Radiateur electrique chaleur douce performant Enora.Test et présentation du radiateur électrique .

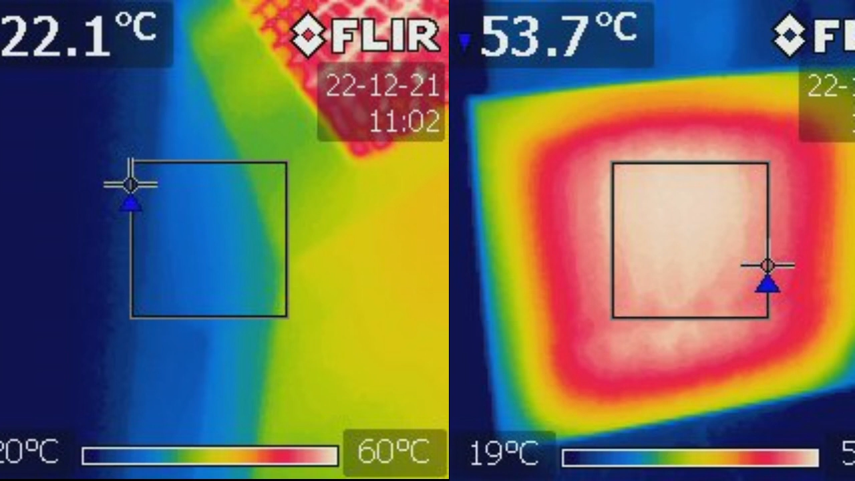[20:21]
qui se dégage, côté mur, ce qui est plutôt, très intéressant, du fait qu'on veut, qu'un radiateur chauffe, plutôt l'autre côté, côté pièce, c'est ce qu'on voit, sur la photo de droite, où là, le vrai rayonnement, la vraie source de chaleur, est bien en façade, du radiateur, ce qui est plutôt, bénéfique, et qui a du bon sens, donc au niveau, conception de produit, c'est réussi, on a vu également, que la finition du produit, était de très belle qualité,